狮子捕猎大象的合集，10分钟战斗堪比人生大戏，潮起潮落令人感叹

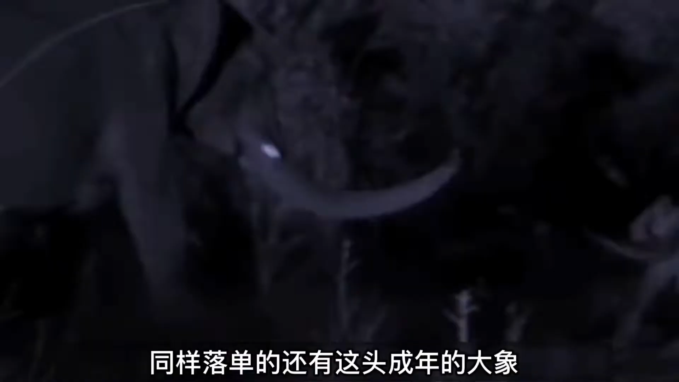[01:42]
样落单的还有这头成年的大象他正在追赶一头母狮但是他不知道的是他已经掉进了母狮们的陷阱中只见一群狮子突然从四周冲了出来开始包围大象大象见情况不妙赶紧抬流可是此
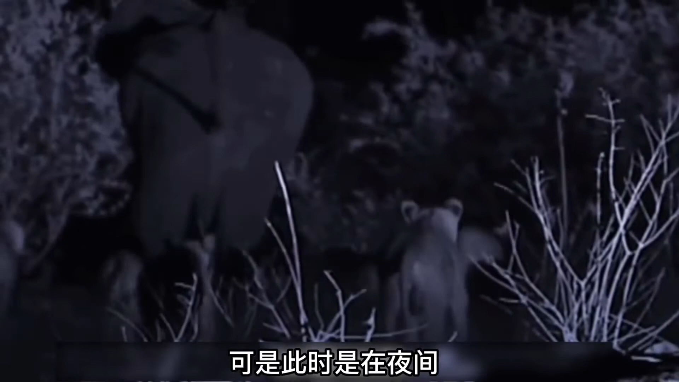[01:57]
时时的夜间视线受阻看不太清再加上大象的体型笨重很快的狮子们就追上大象了
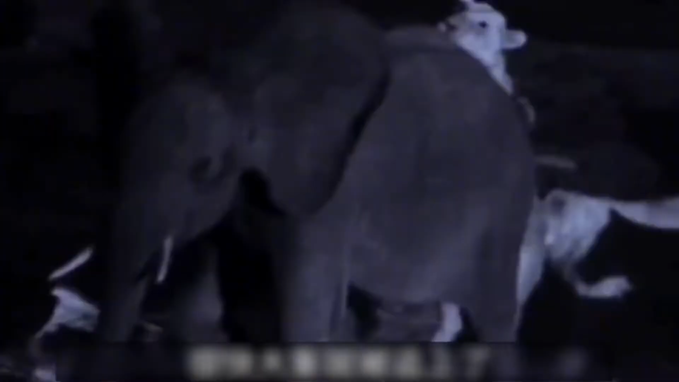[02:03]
狮子们扑到大象的后背上紧紧地撕咬着这更加地拖延
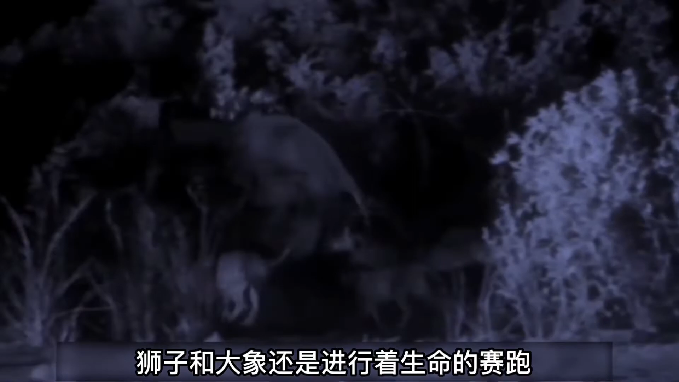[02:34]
狮子和大象还是进行着生命的赛跑狮子还是紧紧地跟在大象的后面追逐着并且不断地扑在大象的后背上撕咬着非洲的天气说变就变转
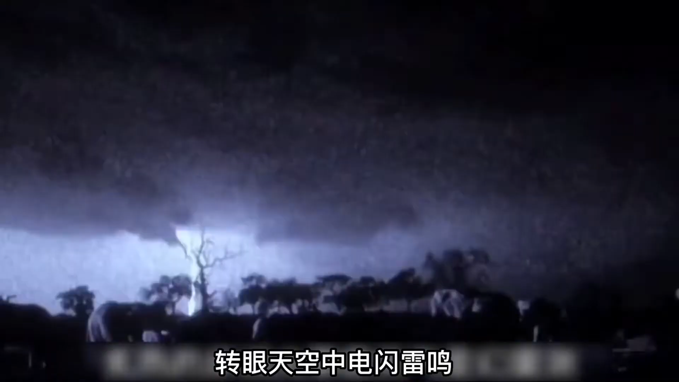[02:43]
眼天空中电闪雷鸣大雨说下就下而这样的天气似乎也在预示着什么
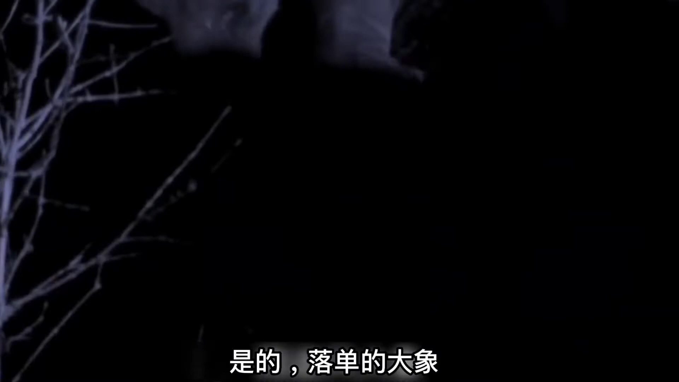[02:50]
是的落单的大象最终还是没能成功赶回族群中它被狮子抓住然后成为了狮子们的食物估计这头大象到死也没想到吧今天竟然碰到了一群游泳游摩的狮子
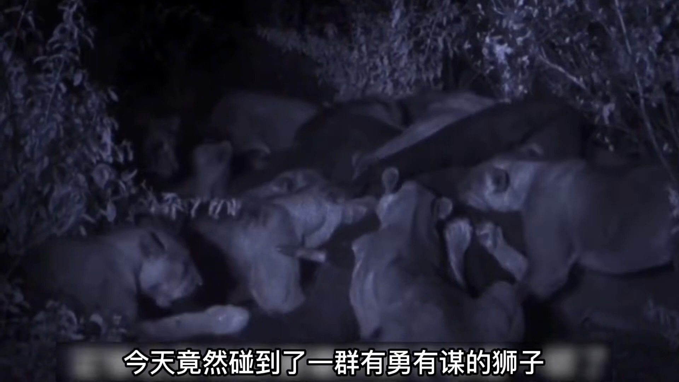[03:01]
而它的冲动最终也葬送了它的生命而这头成年的大象也足